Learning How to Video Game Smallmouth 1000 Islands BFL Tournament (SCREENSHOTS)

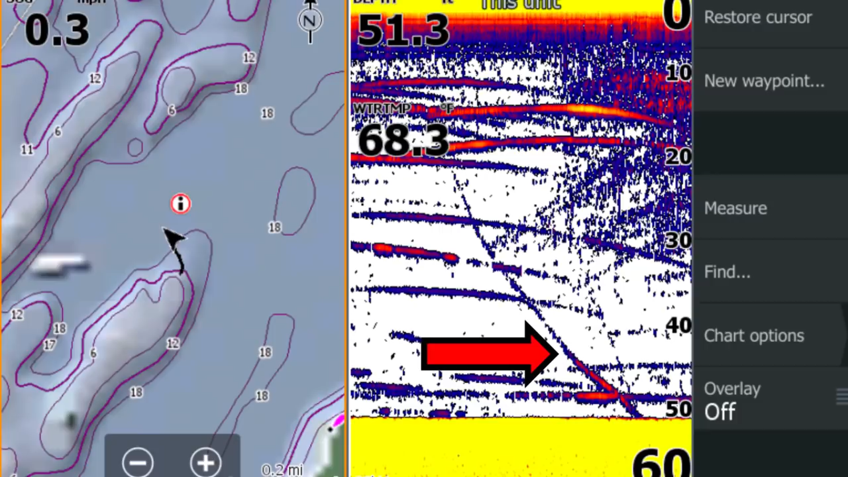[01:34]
Oh, you can see my fish right there to where he swung down straight to the bottom after I released him. There we go. I screenshotted that. I'll put that up for you in this video. So pretty cool. That worked. Got to trust your electronics, guys. And that's it right there.
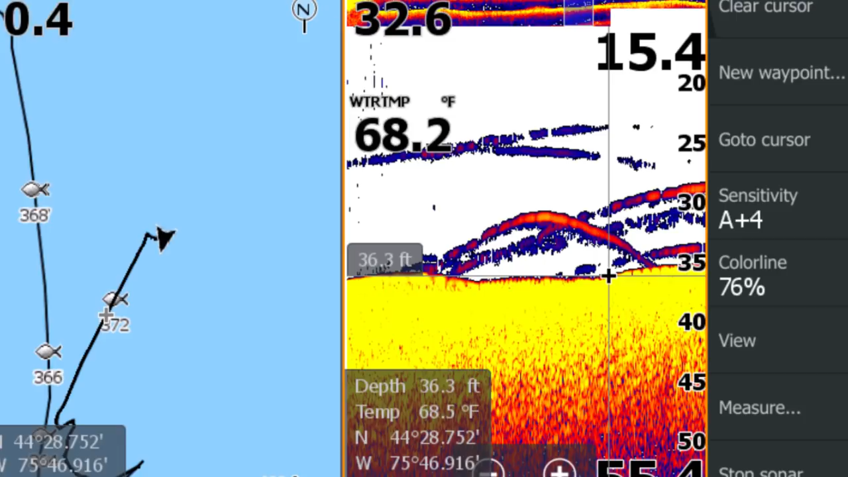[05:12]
There they are. That's them. Get a screenshot of that. Doing it all while we're fighting the fish. Spot has produced a couple of, oh, he wants to jump.
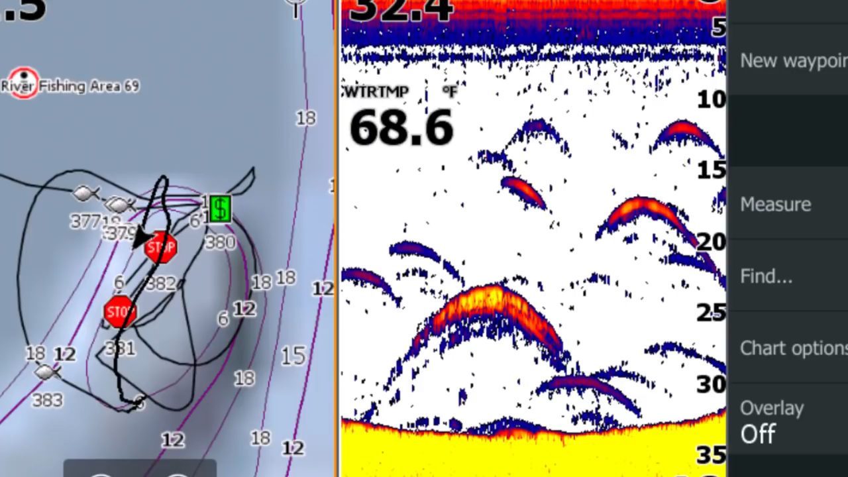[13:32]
On screen: water 68.6°F
Said, all right, this got the juice on it. Came back, circled, started our drift. My mom dropped straight down. I look at my graph and go, man, I just dropped straight down on some, and she's like, oh, I got a fish.